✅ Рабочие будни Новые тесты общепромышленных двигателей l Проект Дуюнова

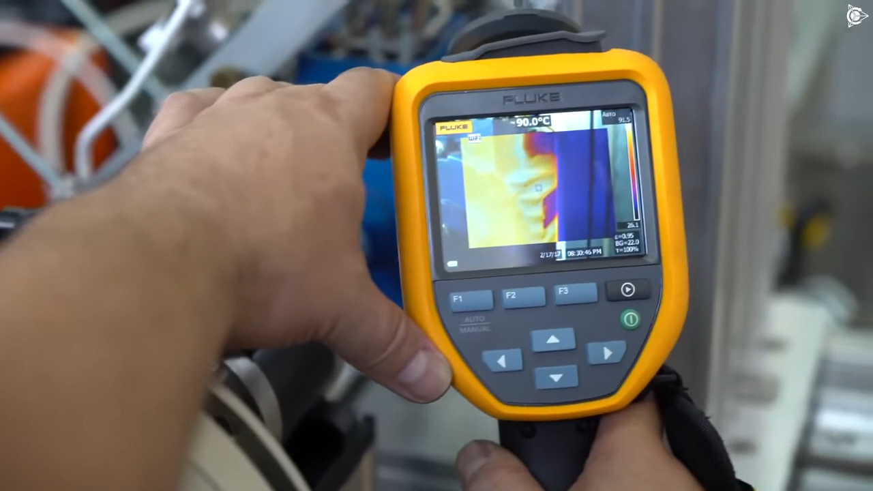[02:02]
На 90 температуру облоток заявлено, у нас корпус 90, это максималка для этих двигателей.